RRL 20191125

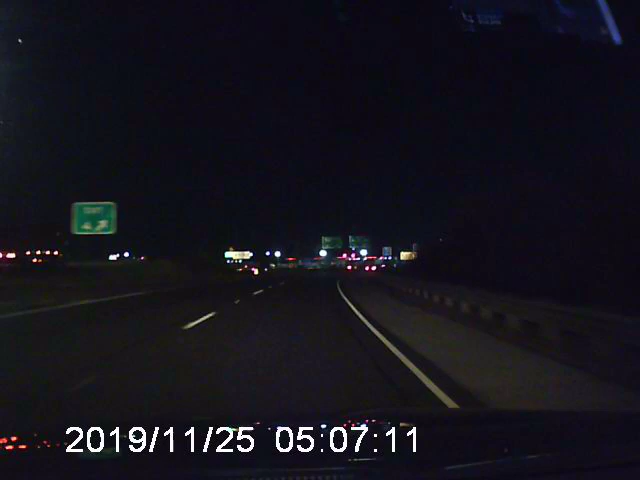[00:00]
465 near I-70 looks great. It's fairly quiet with minimal car activity.
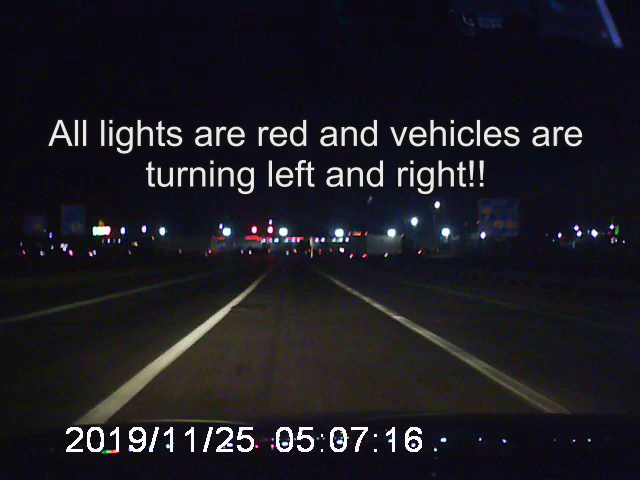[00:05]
Southwest side drive time 70 from Plainfield to the south split. You're at about a 13 minute morning drive. 67 from Morrisville to I-465 just shy of a 15 minute morning commute there. And then 37 from Martinsville to I-465.